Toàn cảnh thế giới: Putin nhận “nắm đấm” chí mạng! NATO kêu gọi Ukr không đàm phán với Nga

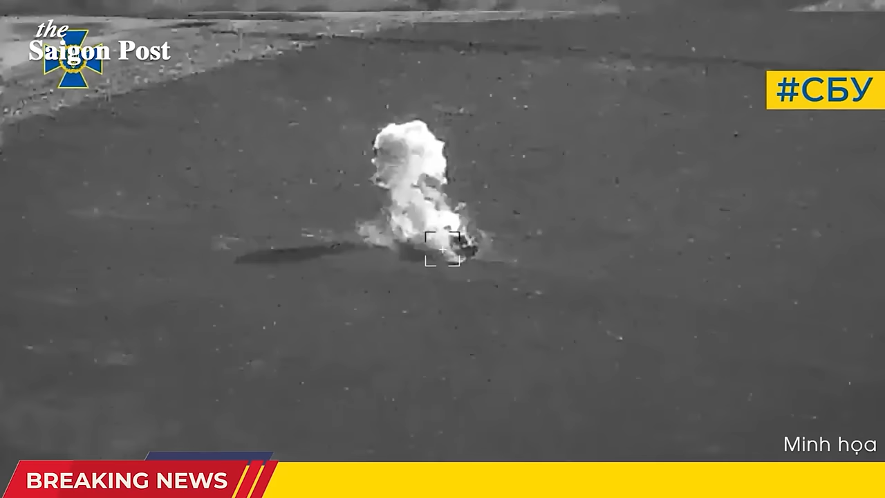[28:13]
Trong khi đó, các hệ thống phòng không của Nga tỏ ra không thể phát hiện và chống lại máy bay không người lái của Ukraine, dẫn đến các cuộc tấn công thành công vào mục tiêu của chúng.